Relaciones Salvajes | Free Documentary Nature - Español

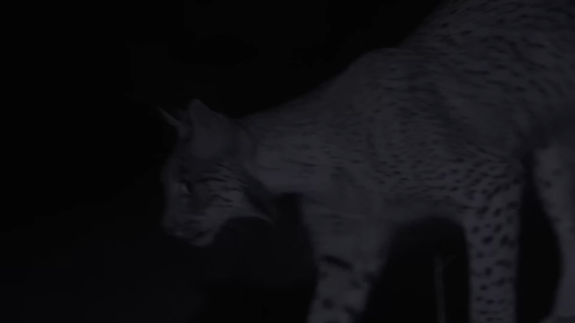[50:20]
La madre lince regresa con tranquilidad y se lleva a los cachorros de allí.
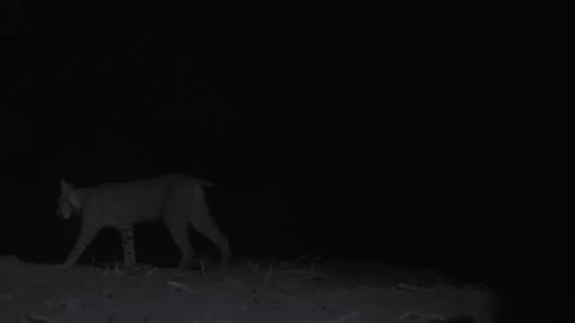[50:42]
El macho bebe en la misma charca en la que han bebido los cachorros hace un rato.
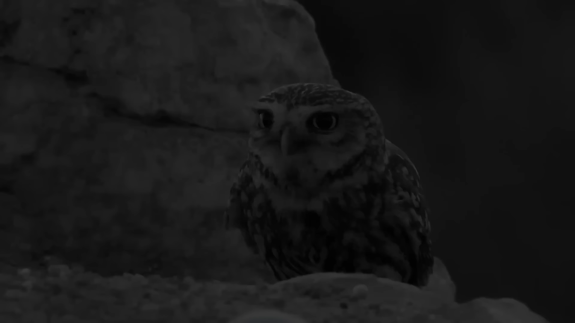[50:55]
Sabe que están cerquísima. Se va directo al lugar donde se encuentran. Pero una cámara espía desvela lo que nunca se ha mostrado en televisión.
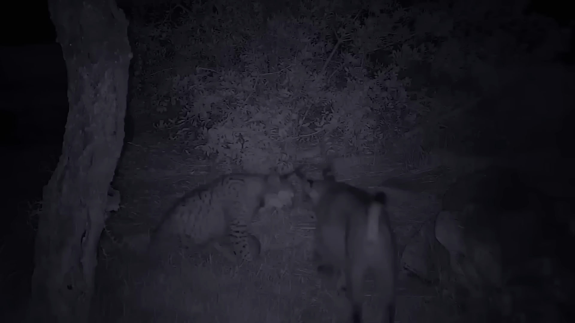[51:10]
El macho no se muestra violento. Los dos celebran el encuentro, porque ambos son pareja, aunque se vean en muy pocas ocasiones a lo largo del año. Si no hubieran sido sus hijos, los hubiera matado.
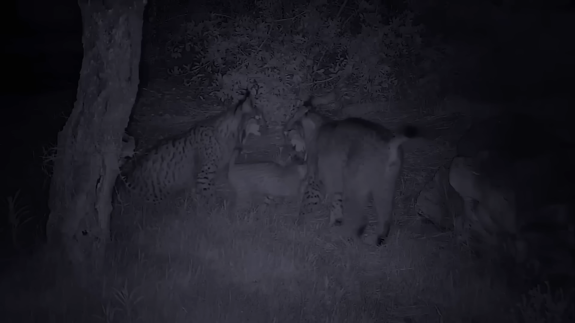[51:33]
Quieren a su padre con locura, aunque no tengan mucho trato.
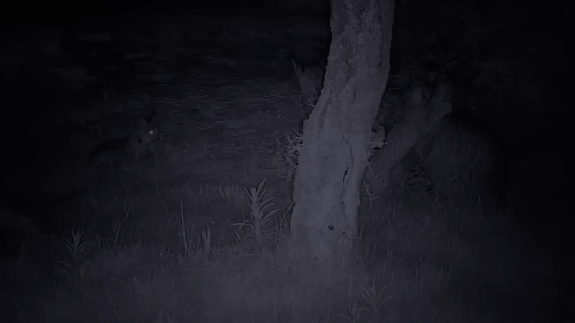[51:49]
Las relaciones sociales de los linces ibéricos son muy sorprendentes. capaces de lo más tierno y afectivo y de lo más violento y cruel.